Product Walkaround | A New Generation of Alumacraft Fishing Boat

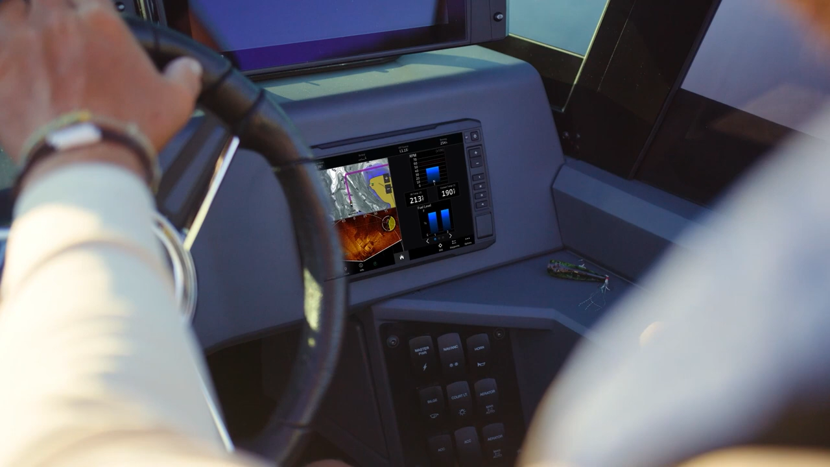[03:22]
Now, we know how important electronics are to you,
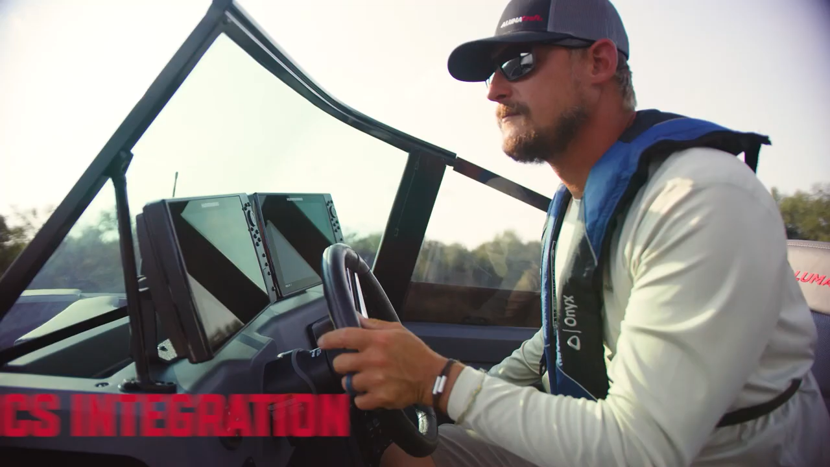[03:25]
so we put extra focus on enhancing the integration of these tools throughout the boat.
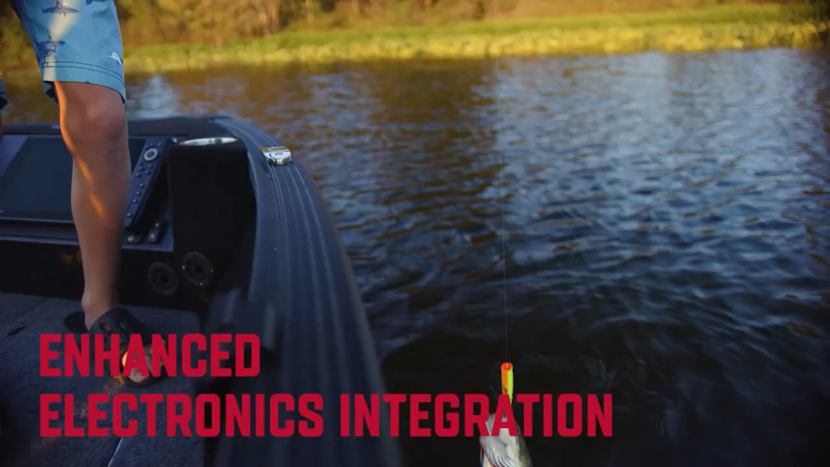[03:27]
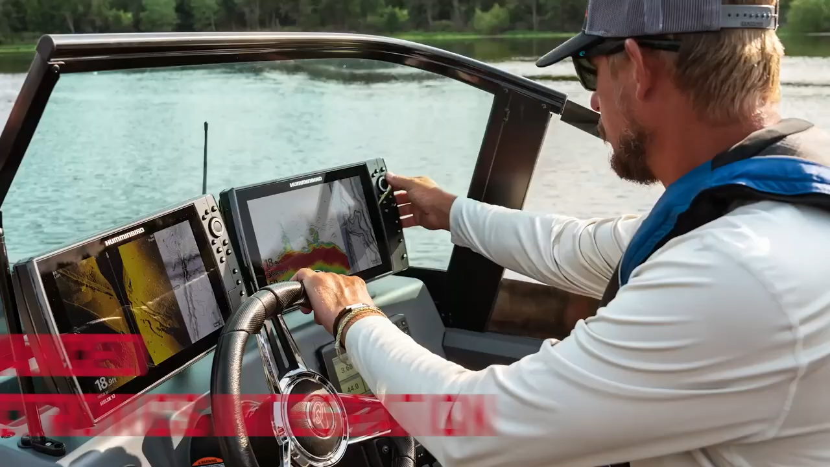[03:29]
Now, you can cleanly install up to two 12-inch graphs on the console without affecting driving visibility.